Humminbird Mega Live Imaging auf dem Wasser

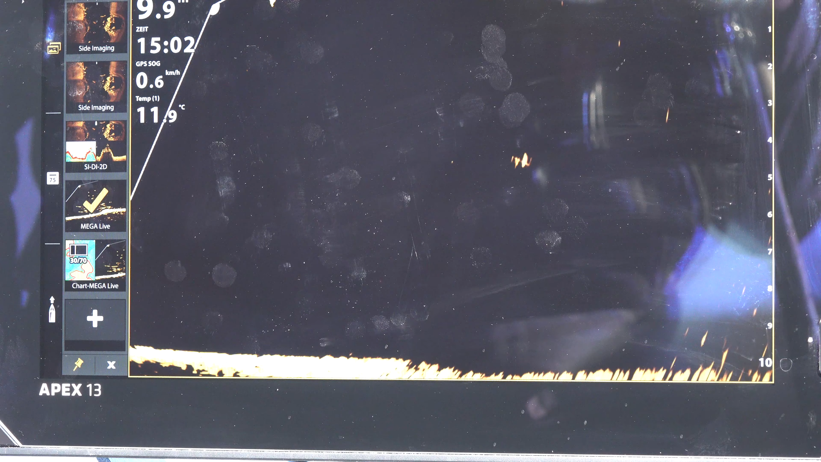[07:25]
On screen: speed 0.6 km/h
Du musst den Stock nicht parallel zum Boot haben. Ja.
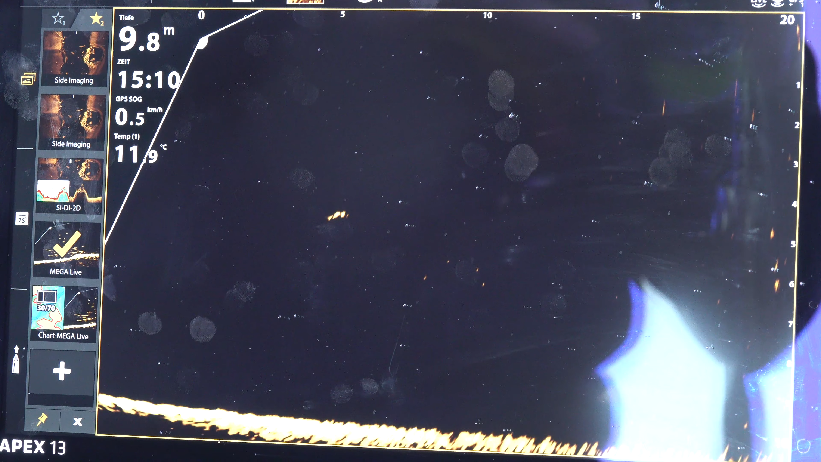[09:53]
On screen: depth 9.8 m, speed 0.5 km/h
Wo ist er jetzt? Jetzt sind wir da drüben. Ja, da ist der Fisch. Der Köder ist rechts davon, sehen wir nicht.
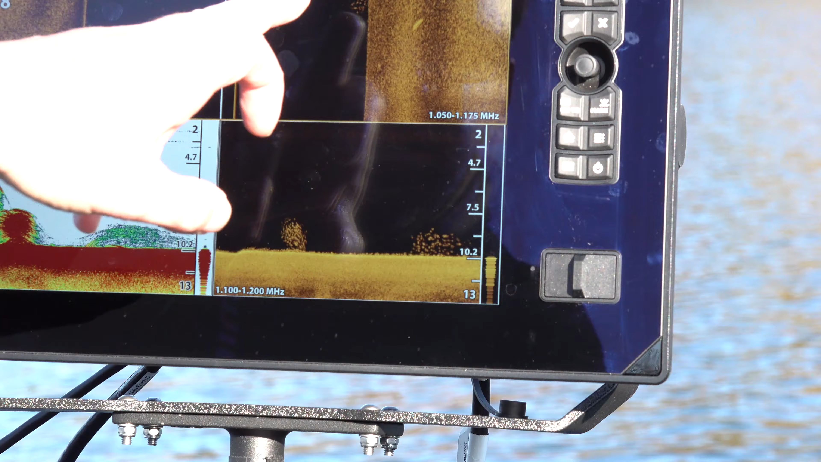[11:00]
Das ist nicht ein großer wie eben.
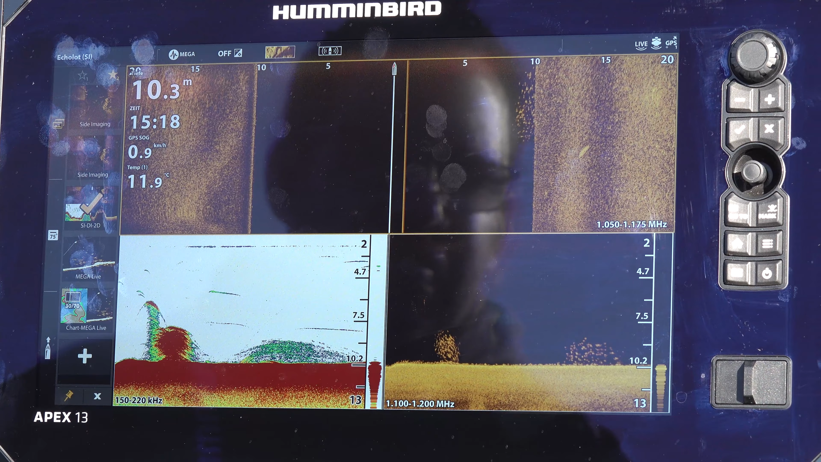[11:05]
On screen: depth 10.3 m, water 11.9°C, speed 0.9 km/h
Das eben war easy, ein Meter plus Hecht auf jeden Fall. Was a nice one.
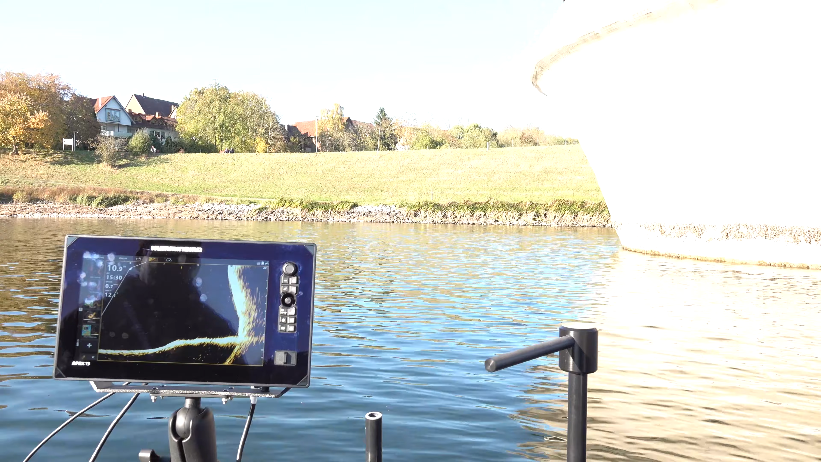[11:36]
Bunker, glaube ich, der quasi runtergeht noch. Mhm.